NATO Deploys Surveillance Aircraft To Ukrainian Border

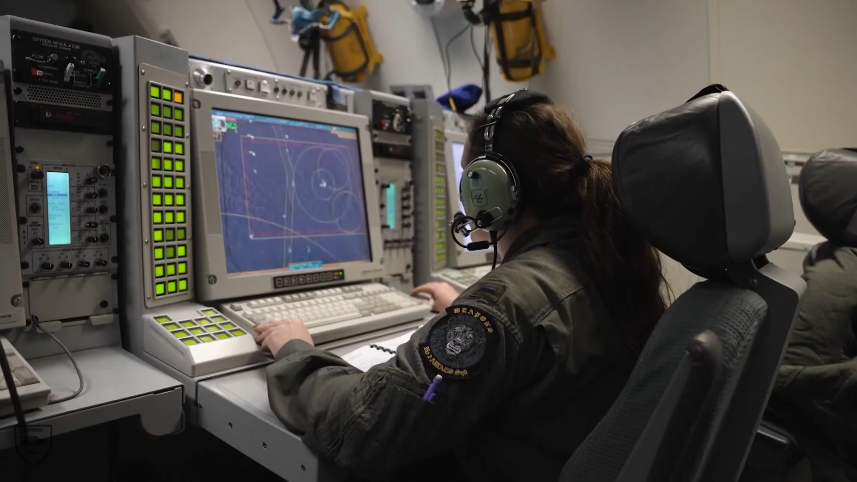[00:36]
The AWACS aircraft can monitor and detect aircraft hundreds of kilometers away,
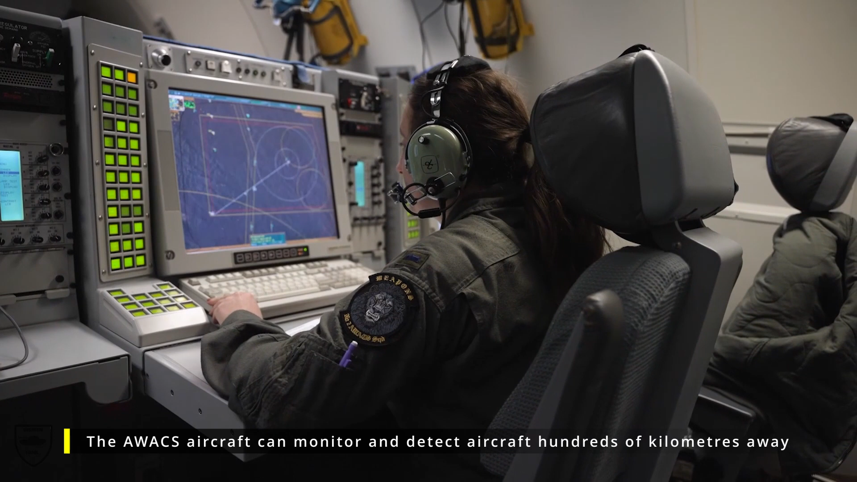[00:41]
making them ideally suited to help guard Allied airspace. Since Russia's illegal war in Ukraine, NATO has reinforced its presence in Eastern Europe.